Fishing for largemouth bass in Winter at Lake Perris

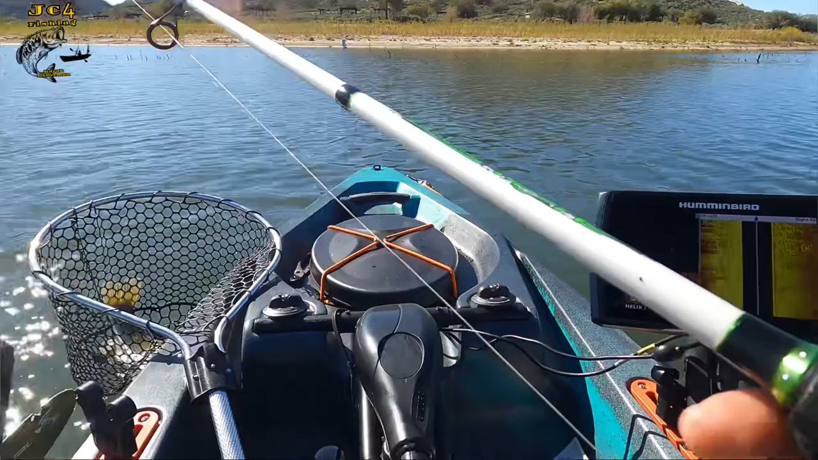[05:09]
Me está marcando, amigos. Me sigue marcando.
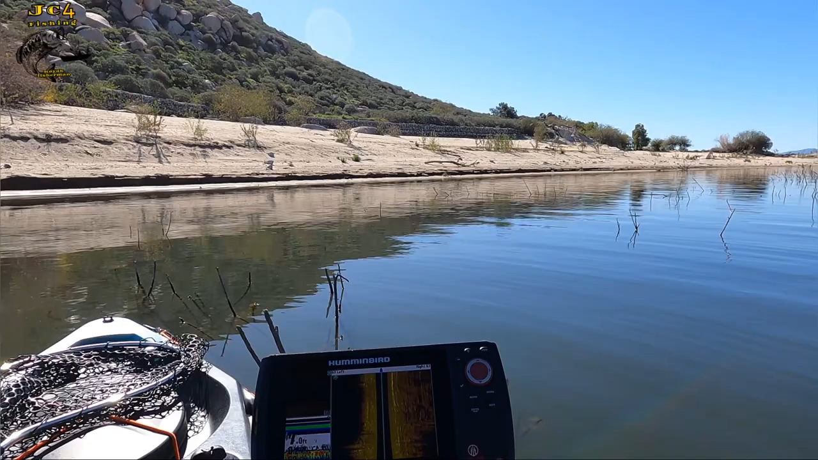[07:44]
Voy a tener que cambiar, amigos. Miren, amigos. Aquí tengo otra, miren. Tengo otra lubinita aquí.